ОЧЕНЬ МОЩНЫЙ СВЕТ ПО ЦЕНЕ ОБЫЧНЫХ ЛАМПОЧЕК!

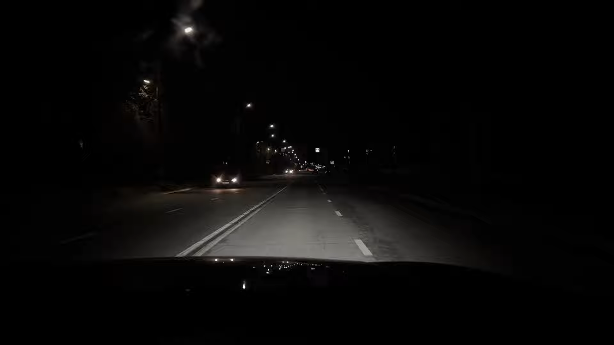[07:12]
Сейчас мы едем с ключными туманками билет от Lightway. И вот сейчас без них, просто на ближнем свете, можно сказать, что как будто вообще свет выключили. И если до этого момента, я думал, что у Дарга вполне неплохой головной свет, Ну, извините, ребят, когда ты делаешь вот таким образом, кажется, что все куда гораздо лучше. Итак, свет выключен.